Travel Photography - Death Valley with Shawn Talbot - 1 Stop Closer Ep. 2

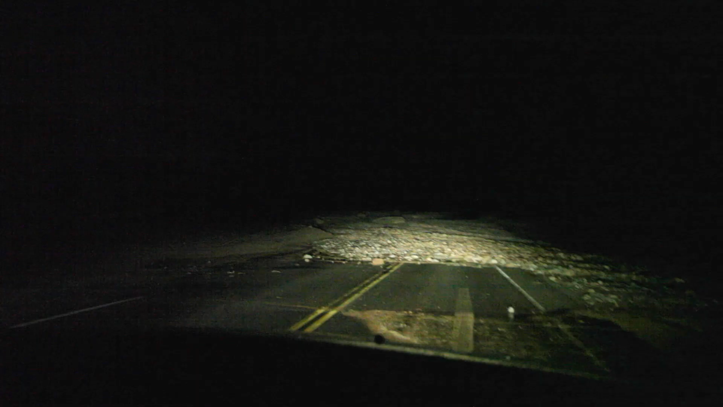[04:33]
As we drove there, we quickly realized that the roads had fallen victim to the flash flooding that had come through the night before.